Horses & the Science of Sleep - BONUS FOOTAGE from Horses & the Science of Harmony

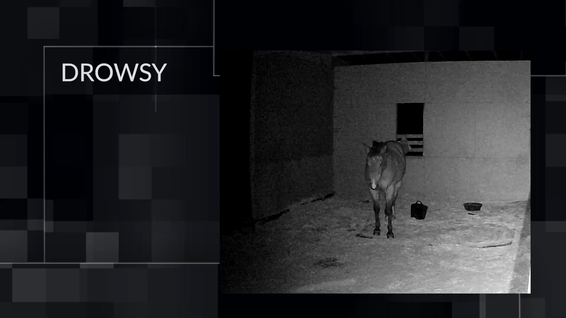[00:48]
They have different cycles but they go from being awake to drowsy state to a slow way sleep and rapid eye movement sleep and they can have multiple
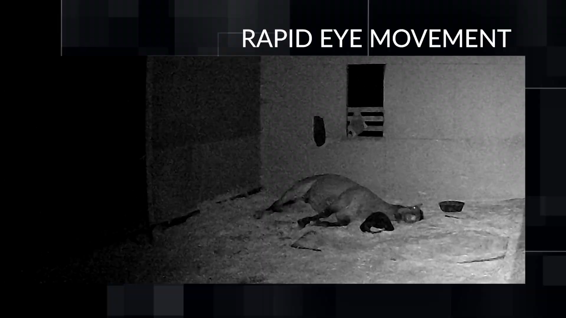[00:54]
cycles throughout the day with most of the sleep happening at night. Dr.
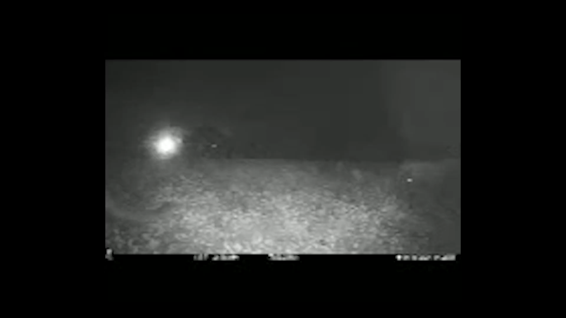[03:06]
that's a cougar actually just roaming the barn and of course all the horses were like afraid and especially this one. Sleep deprivation can actually be a cause of poor performance.